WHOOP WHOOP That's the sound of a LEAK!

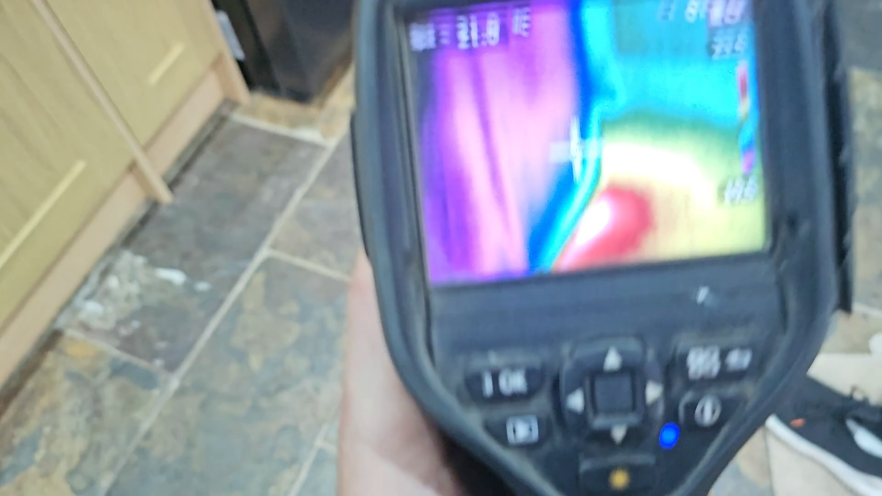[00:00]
Our domestic property here, trying to find a heating leak. Oh, that's the fridge.
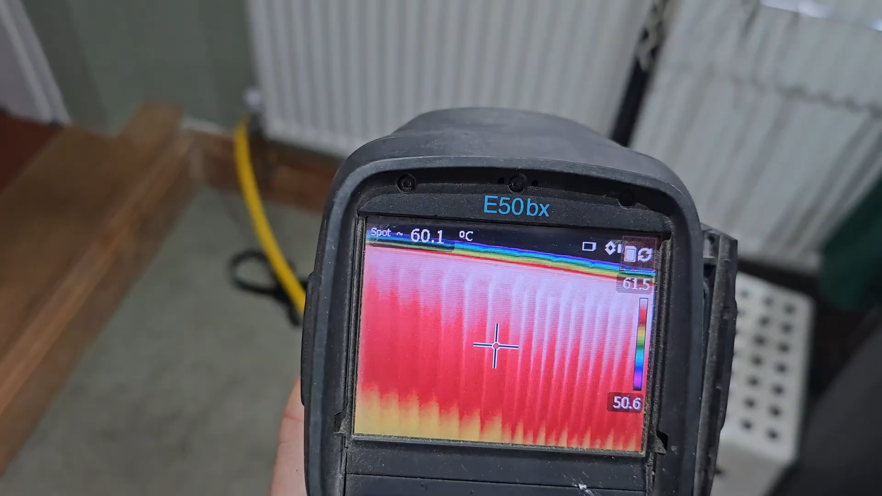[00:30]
On screen: spot 60.1°C
1.2. It's gone up to about 1.4 bar. So now we're going around with a thermal camera.
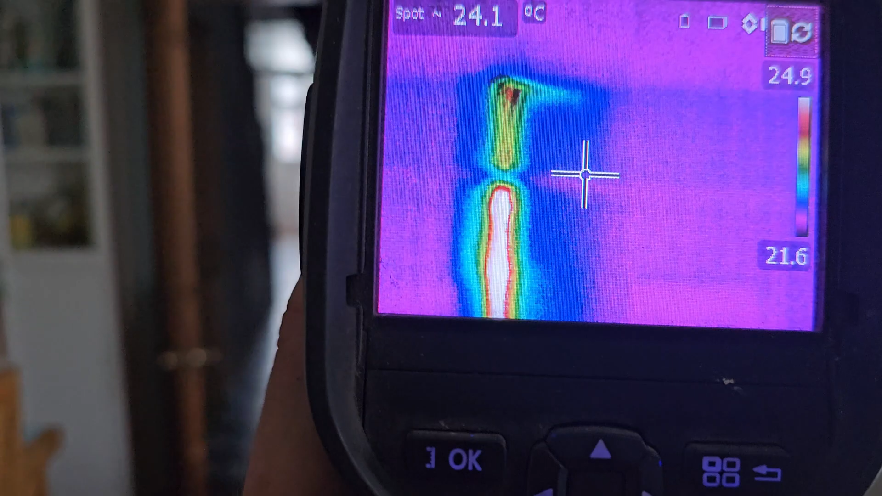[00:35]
On screen: spot 24.1°C
You can see a drop down here from upstairs. Behind that wall there.
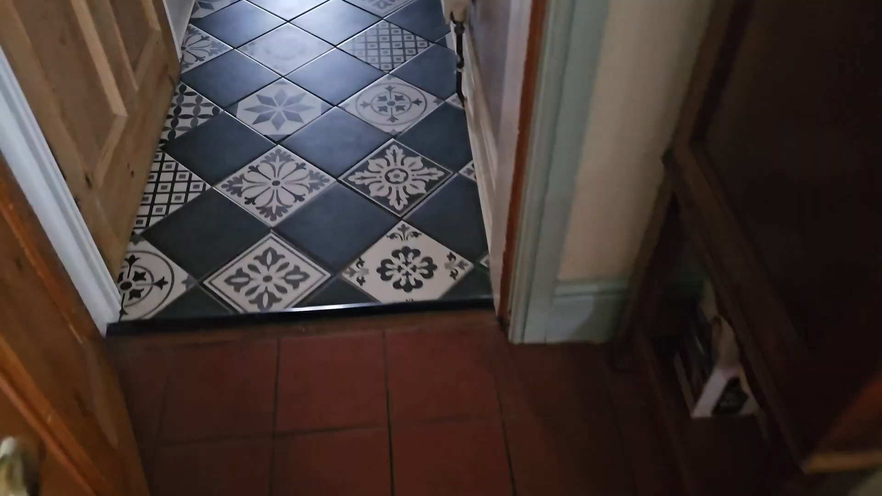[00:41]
And if we go up towards the front of the house, there's four radiators up here.
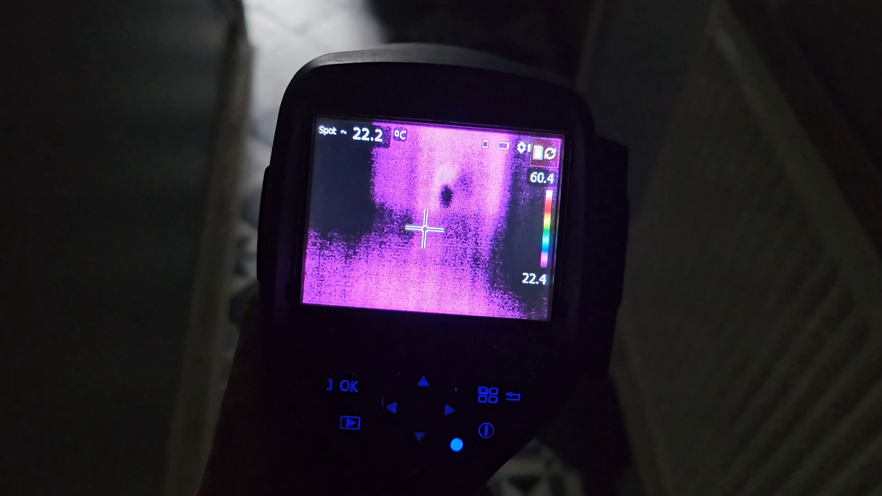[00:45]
On screen: spot 22.2°C
But it's all suspended flooring, so we're not going to really see anything, as you can see.
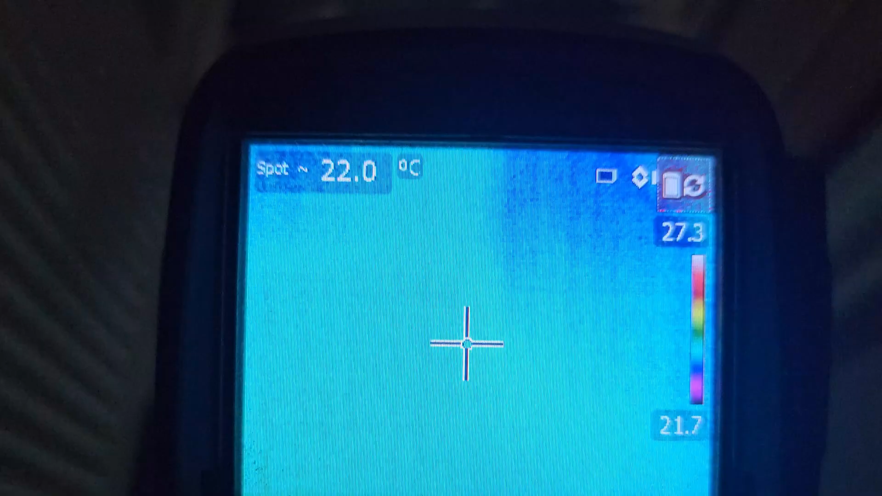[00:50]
On screen: spot 22.0°C
So let's go back down this way. Couldn't see anything obvious.
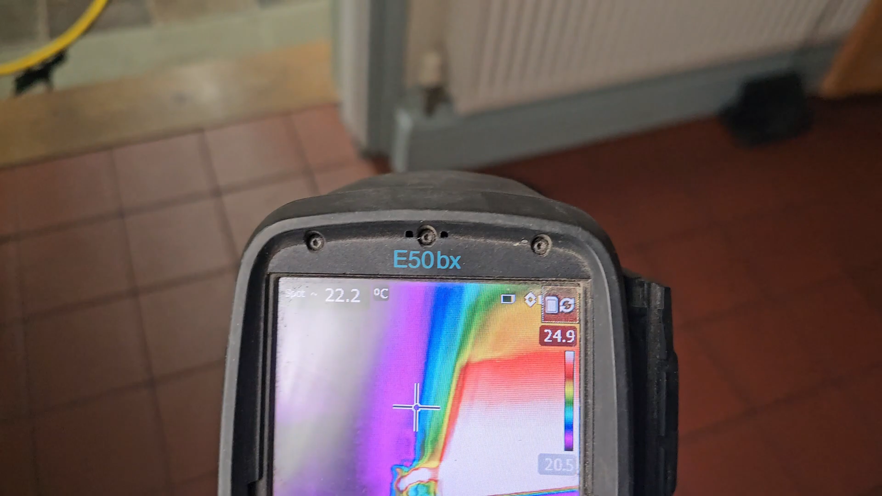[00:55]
On screen: spot 22.2°C
The problem with the thermals is, the pipework goes behind a lot of stuff, and you just can't see anything.